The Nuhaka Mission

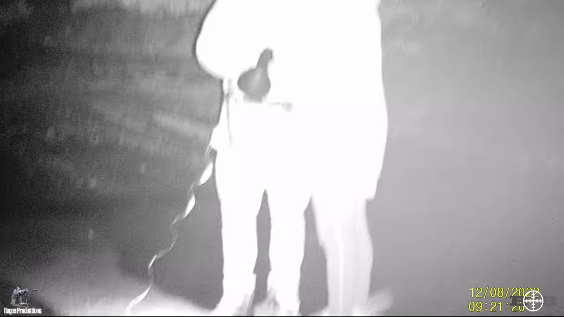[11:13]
Unfortunately for us here in New Zealand,
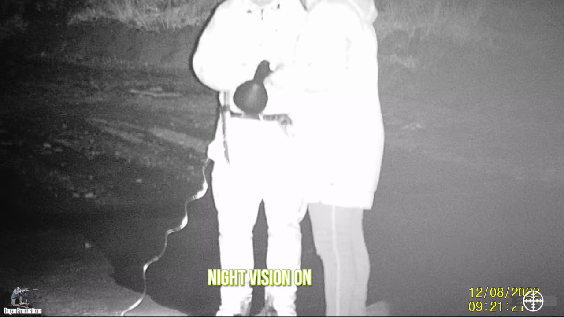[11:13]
we can't use any night vision equipment in the public land, so this hunt is a good opportunity to see how they work.
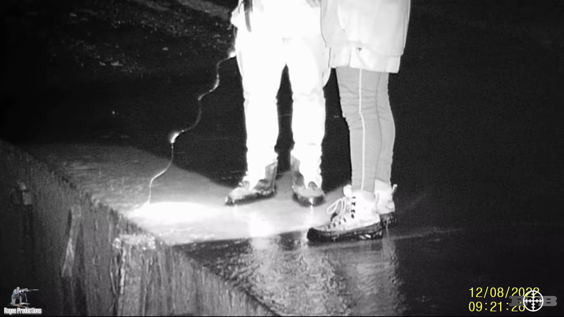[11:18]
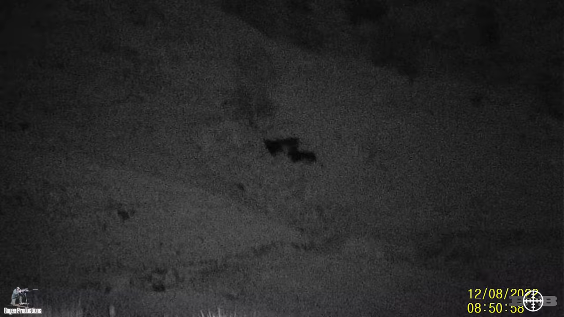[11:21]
Pretty good. Go left, go left. Go left, come down, come down, come down, come down. Yeah, right there. Is that a cow? Yeah.
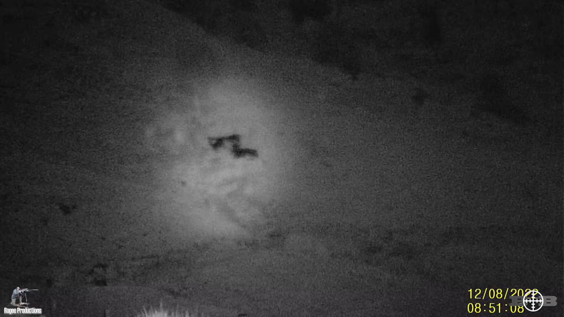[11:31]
Yeah. I've got them bright ass in here, bro. Yeah. This is pretty deadly, man.